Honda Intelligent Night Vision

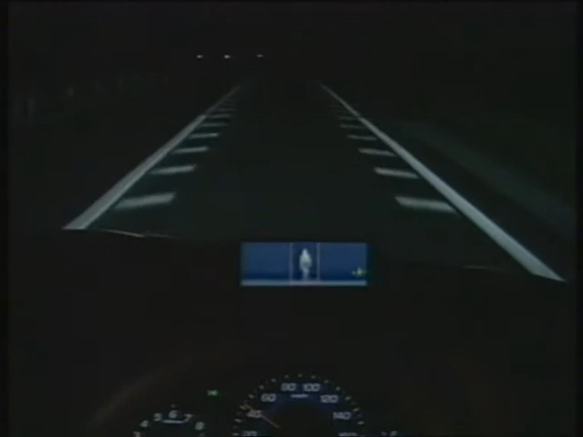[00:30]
The system supports the driver's recognition and assessment by helping identify difficult to see pedestrians as early as possible,
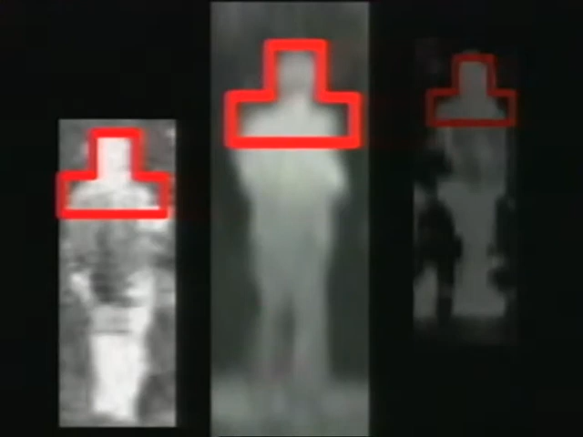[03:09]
shoulder width, and the shape of the head.
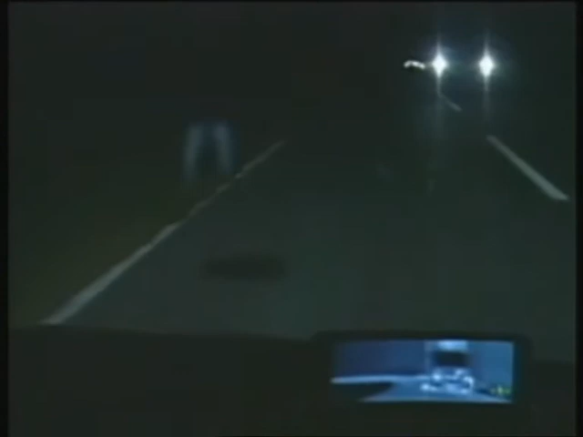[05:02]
The driver is focusing on the road straight ahead and may not notice that a pedestrian is shown on the display. Now let's take another look at the same situation, this time with cautions. Even though he or she is focusing on the road straight ahead, the driver is made aware of the presence of a pedestrian thanks to the system's visual and audio cautions.